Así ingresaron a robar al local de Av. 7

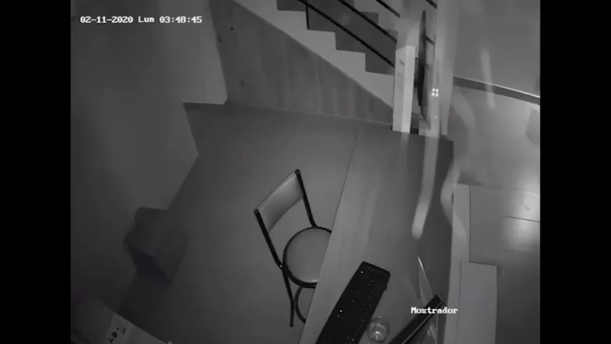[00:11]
Así robaban esta madrugada en el local de Wisp,
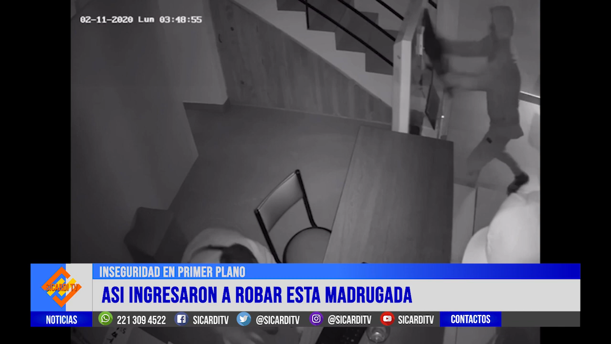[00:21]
en la día 7 entre 650 y 651. Vemos las imágenes, 4 sujetos que irrumpieron en el local y en 43 segundos, apenas 43 segundos, llevaron lo que pudieron. Algo de cambio para el día siguiente, un televisor LED, rompieron algunas cámaras, vidrios, barretearon las puertas.
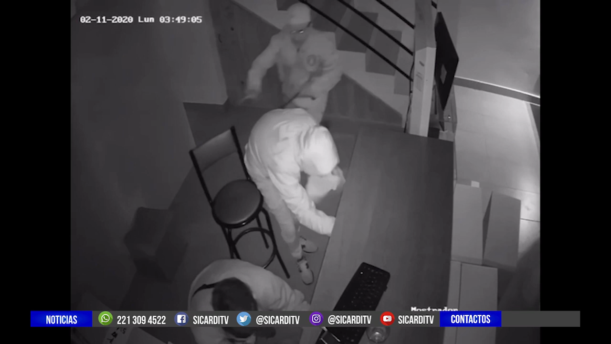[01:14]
El otro, como vemos en la parte inferior de la pantalla, se va a meter con la caja registradora. La puede abrir, ahí la abre. Y se lleva algo de cambio que había quedado para el funcionamiento del negocio al otro día. Ahí funciona una especie de sucursal de la Plata Notebooks. Y las oficinas de Wisp, la empresa que brinda servicios de internet.